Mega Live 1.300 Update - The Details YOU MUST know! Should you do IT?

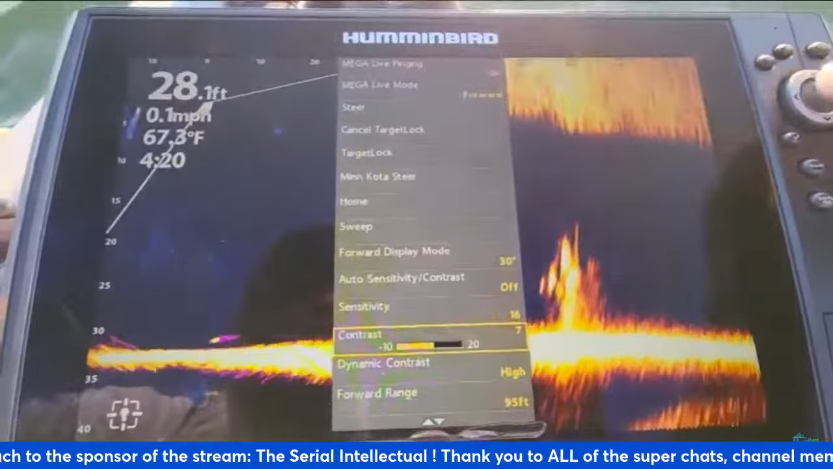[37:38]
On screen: water 67.3°F, speed 0.1 mph
me about the settings all right so here we go let's just run through them again real quick so you guys can
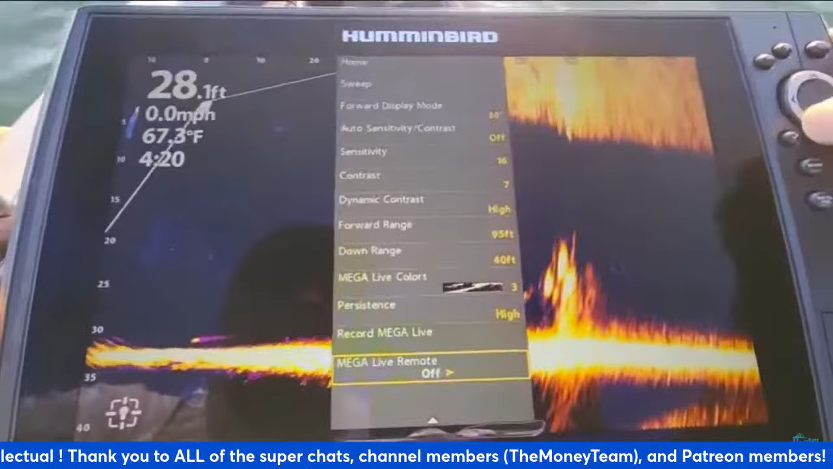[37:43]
On screen: depth 28.1 ft, water 67.3°F, speed 0.0 mph
see exactly how i have everything set up all right so we start up here the mega live pinging is on
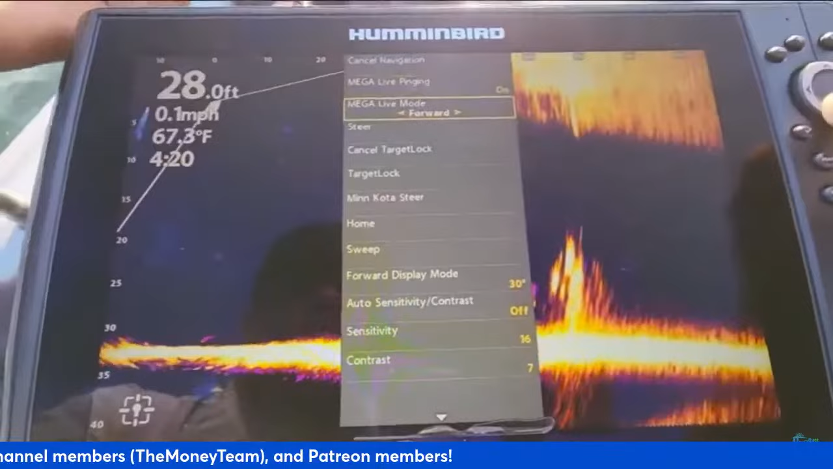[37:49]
On screen: depth 28.0 ft, water 67.3°F, speed 0.1 mph
i keep it on forward mode and now let's drop down here to the forward display mode i have that on 30.
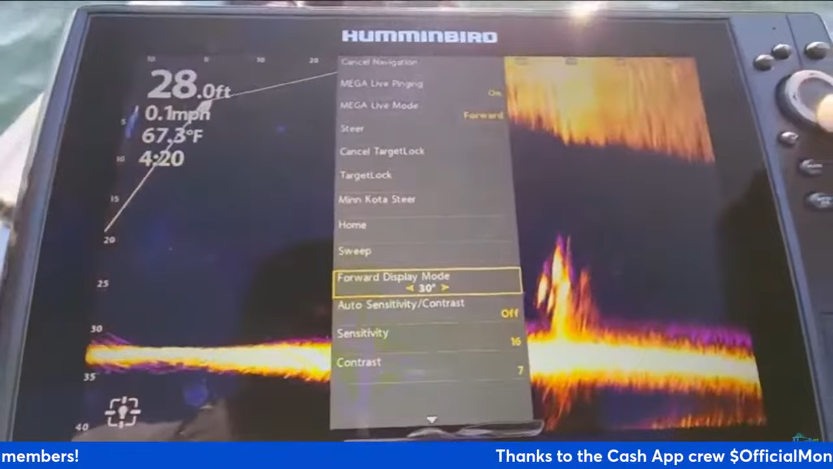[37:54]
On screen: water 67.3°F, speed 0.1 mph
auto sensitivity contrast i have that turned off let me just turn it on real quick
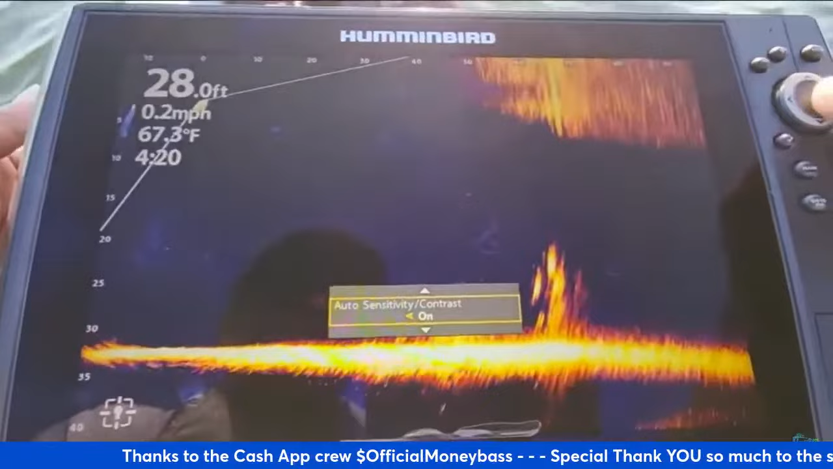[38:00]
On screen: water 67.3°F, speed 0.2 mph
so you guys can see what kind of difference that that makes so with it off you see how it it kind of makes things pop
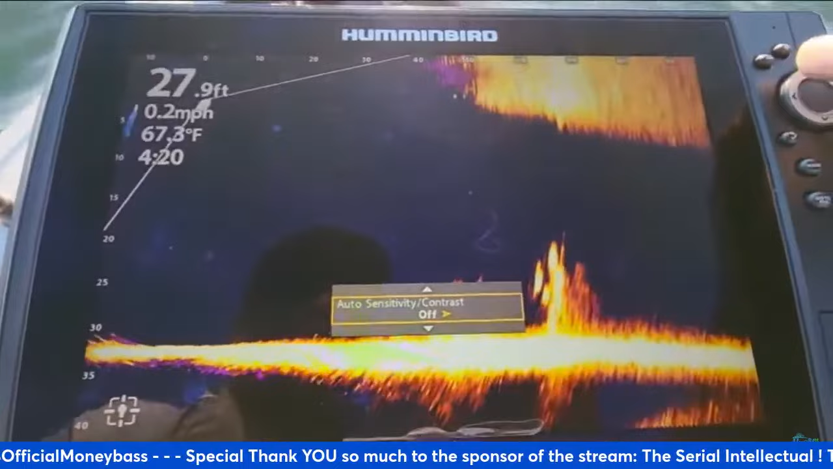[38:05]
On screen: depth 27.9 ft, water 67.3°F, speed 0.2 mph
a little bit more for me so i like leaving that um off right now uh let's
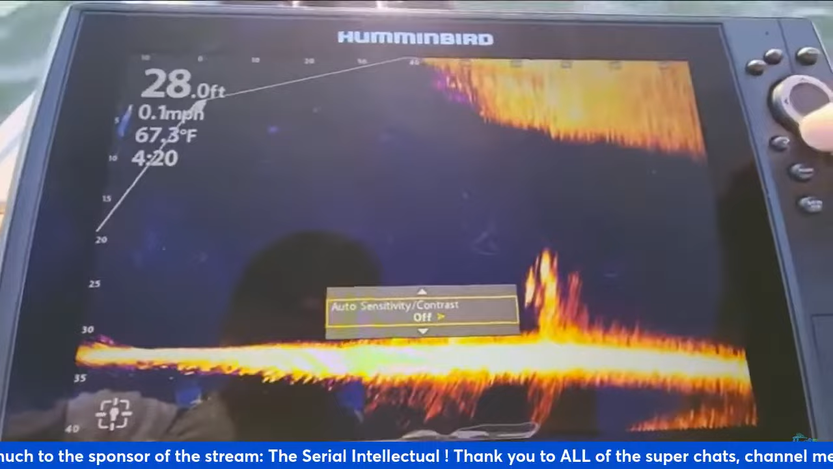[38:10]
On screen: depth 28.0 ft, water 67.3°F, speed 0.1 mph
see let's go on down to the sensitivity of course we have that on 16 let's just play around with that real quick
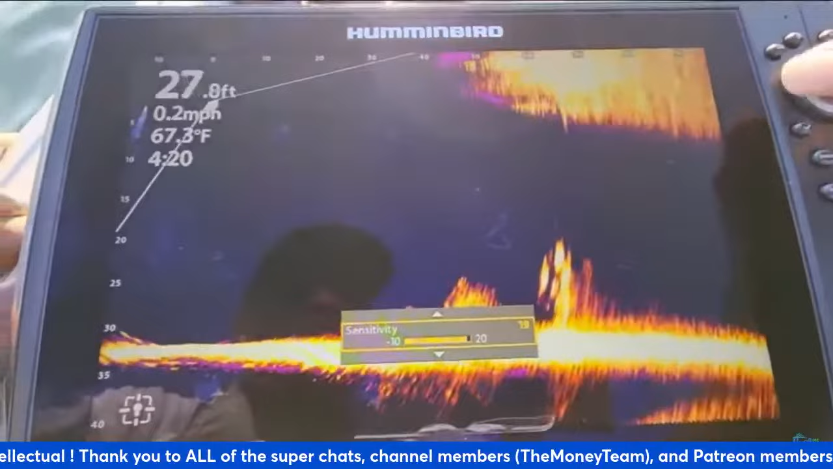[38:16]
On screen: depth 27.8 ft, water 67.3°F, speed 0.2 mph
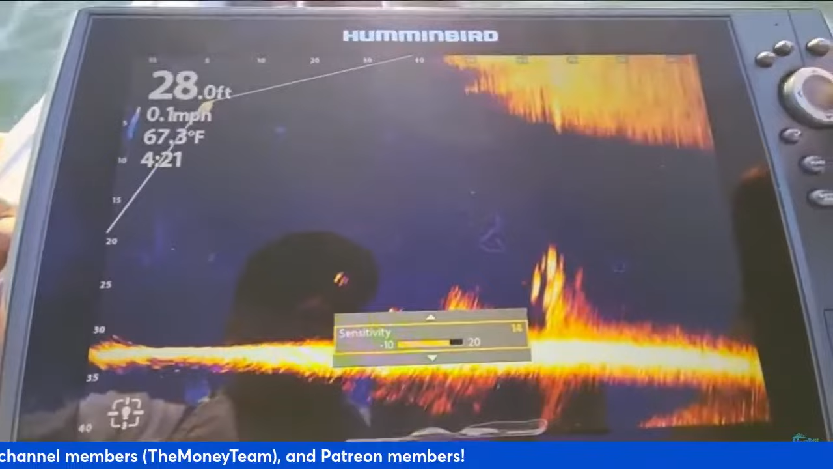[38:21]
On screen: depth 28.0 ft, water 67.3°F, speed 0.1 mph
so for me like i said i like running mine hot you see how it made these out here pop a little bit better so let's dial it down and just watch how those
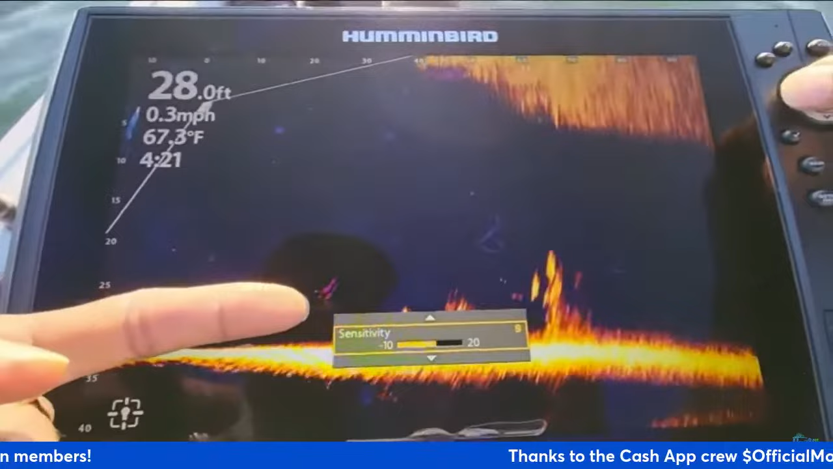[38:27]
On screen: water 67.3°F, speed 0.3 mph
fish kind of get more and more faint but if we crank it back up see how they come back and they start
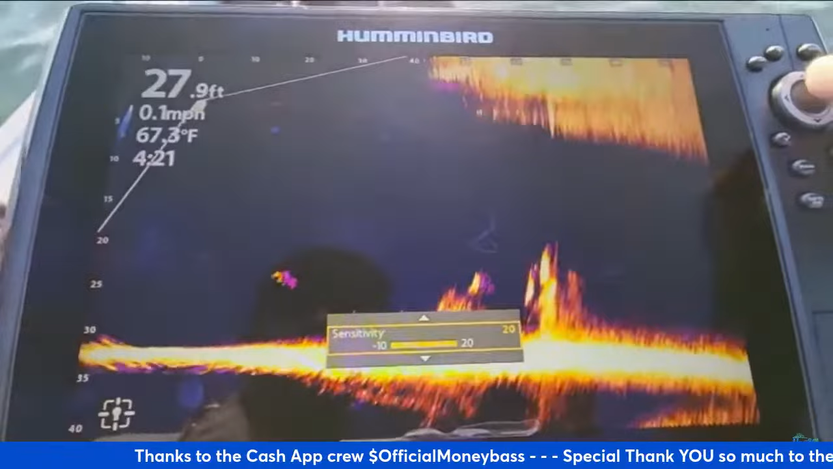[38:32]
On screen: depth 27.9 ft, water 67.3°F, speed 0.1 mph
getting brighter so that makes everything pop a little bit better for me contrast i just showed you guys
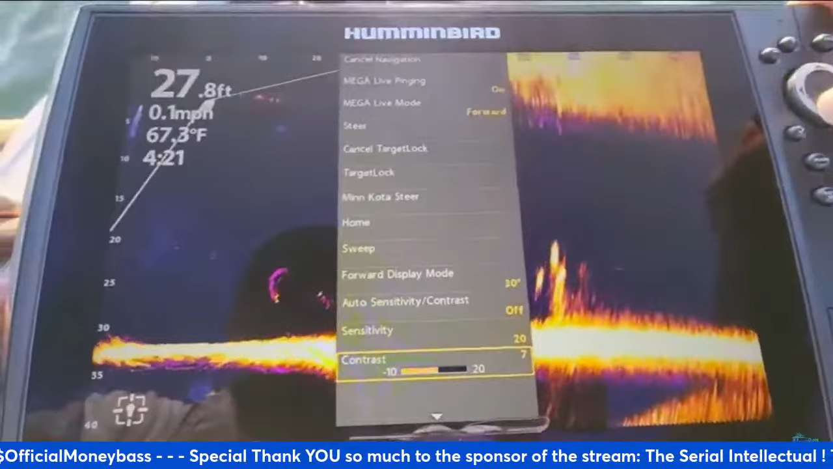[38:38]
On screen: depth 27.8 ft, water 67.3°F, speed 0.1 mph
what the contrast does um dynamic contrast on high forward range i have it set out
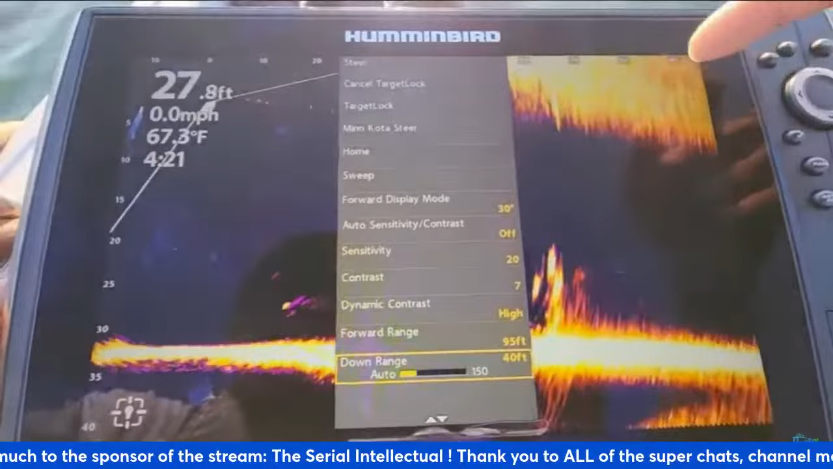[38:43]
On screen: depth 27.8 ft, water 67.3°F, speed 0.0 mph
to 95 feet guys so you can get some good distance out of here once you learn how to read the uh the screen and know what
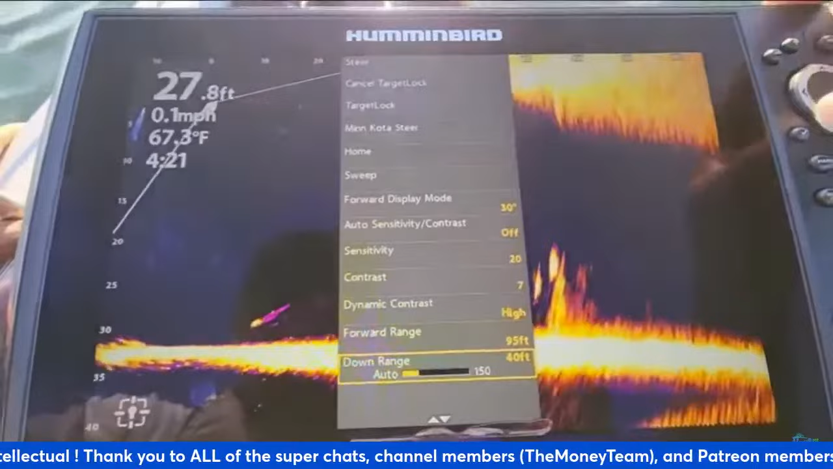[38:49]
On screen: depth 27.8 ft, water 67.3°F, speed 0.1 mph
you're looking for um the mega live colors on three persistence mode again that is high and
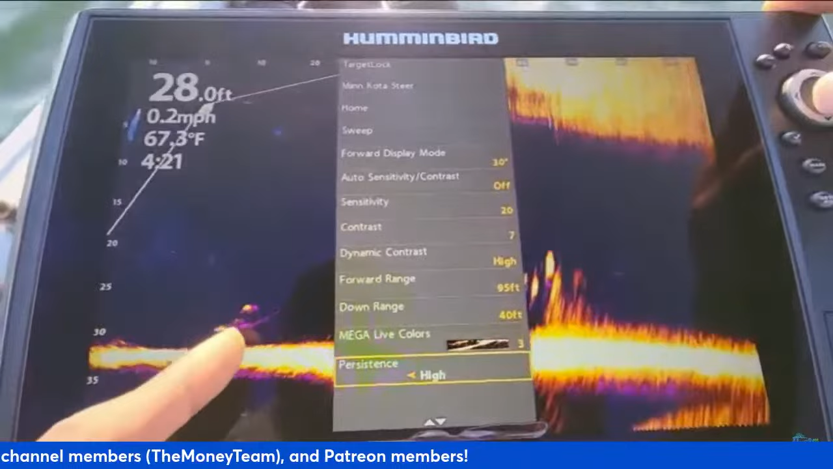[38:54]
On screen: depth 28.0 ft, water 67.3°F, speed 0.2 mph
that is that purple haze so these fish are moving from right to left now and it leaves that trail right behind it that's
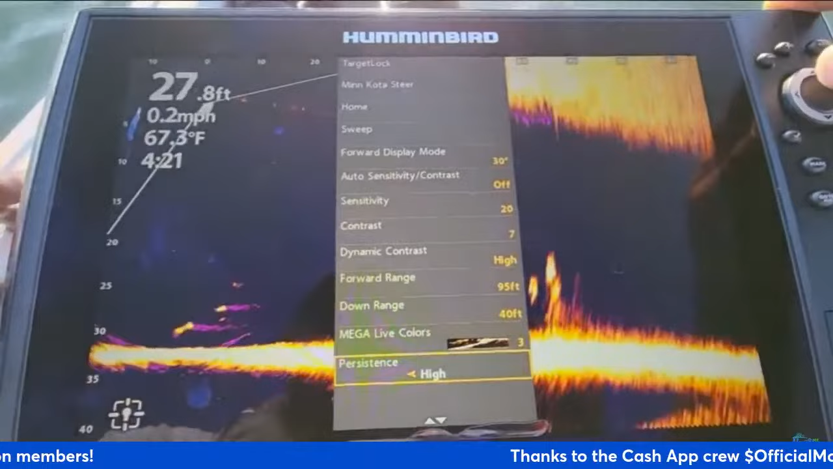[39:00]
On screen: depth 27.8 ft, water 67.3°F, speed 0.2 mph
why i like using that purple haze that's how i dial in my system let's take a look at some bait tracking and what it looks like when you actually catch a fish with live imaging and
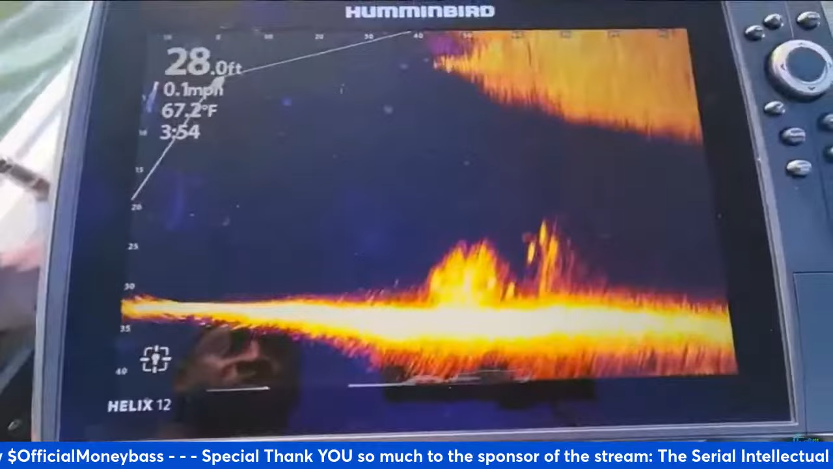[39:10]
On screen: depth 28.0 ft, water 67.2°F, speed 0.1 mph
just uh watch some of these fish down here so right here we have some fish on this cover there's
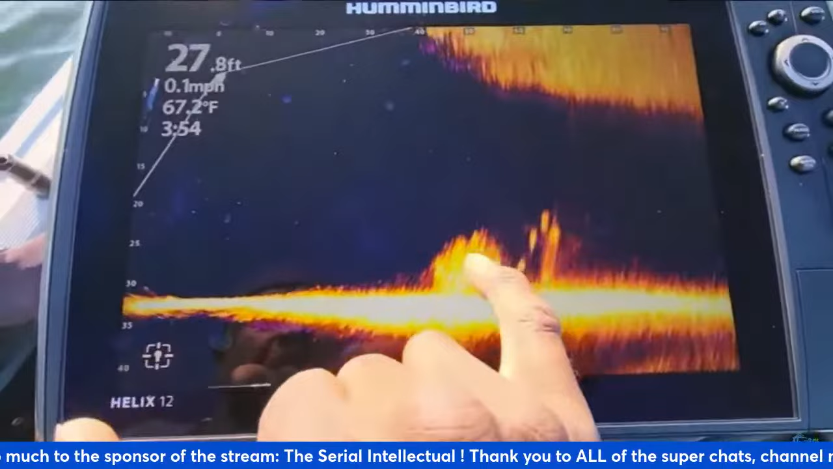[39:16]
On screen: depth 27.8 ft, water 67.2°F, speed 0.1 mph
some fish actually in this cover and you can see them coming moving in and out right there at the top they'll come